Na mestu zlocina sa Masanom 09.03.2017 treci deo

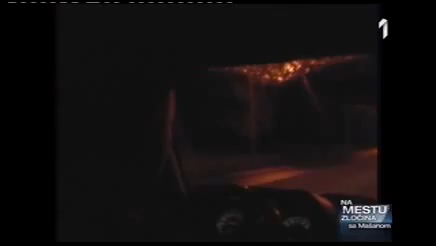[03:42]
Na izgled, mirna noć u Beogradu. Bilo je našto pre dva, ako se ne varam, znači možda minuta dva do dva.